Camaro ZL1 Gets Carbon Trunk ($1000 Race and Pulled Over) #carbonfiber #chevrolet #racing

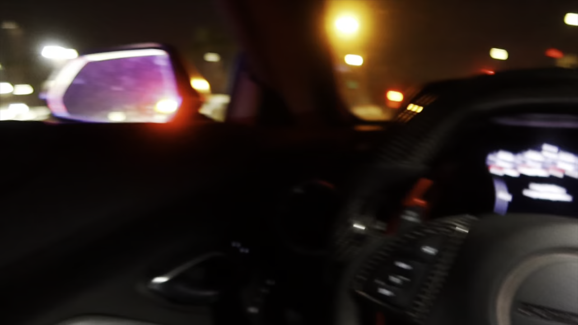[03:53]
Either he's writing the longest ticket ever for no reason or something bad's gonna happen. But good thing is, second cop didn't pull up. If you're going to jail, second cop always pulls up.